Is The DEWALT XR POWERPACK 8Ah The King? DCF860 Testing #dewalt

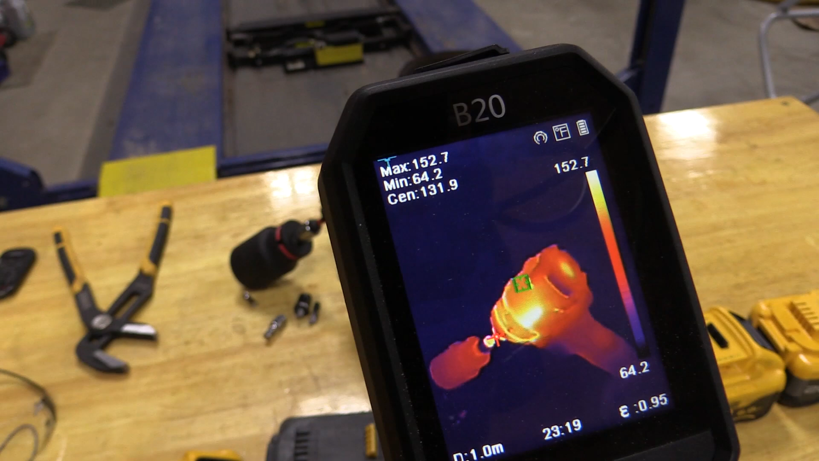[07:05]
So people talk about the Milwaukee's getting hot and yes this was a lot to go through.
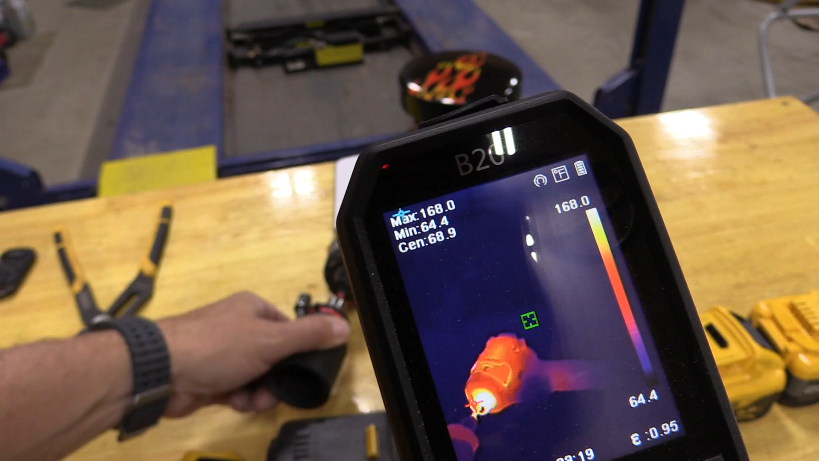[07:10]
But whoo look at that absolutely insane when it comes to heat with the most heat coming right up at the forward section.
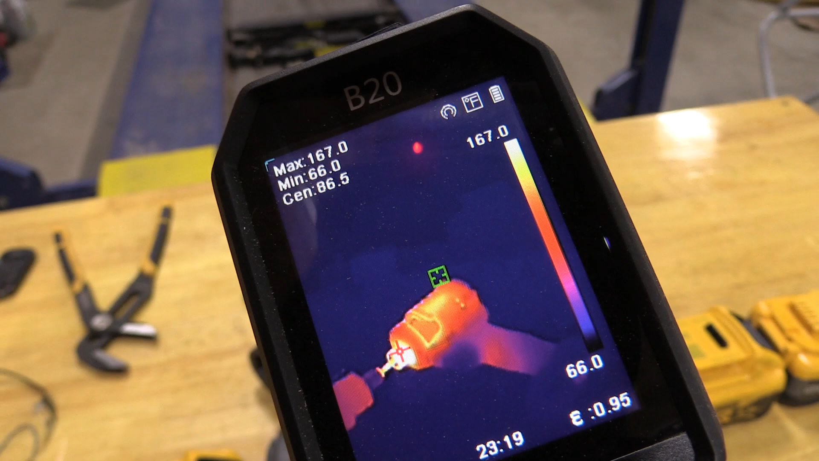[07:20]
I'll tell you that is hard to touch.
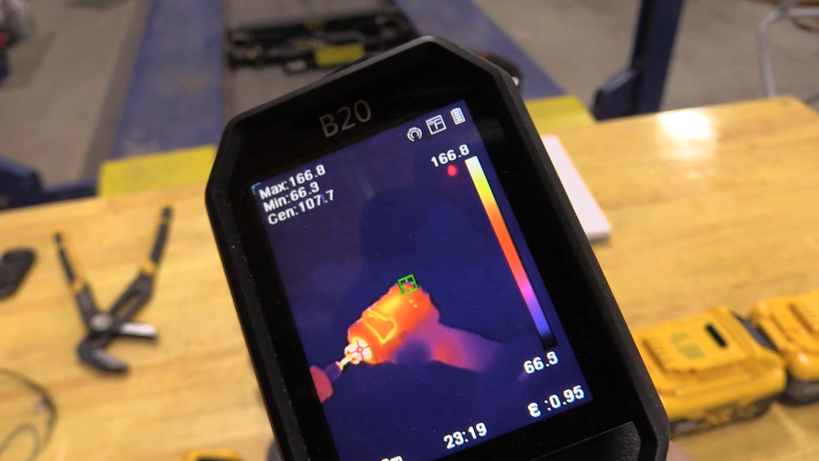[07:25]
It is saying that we're at one hundred and sixty six degrees up there. Absolutely crazy.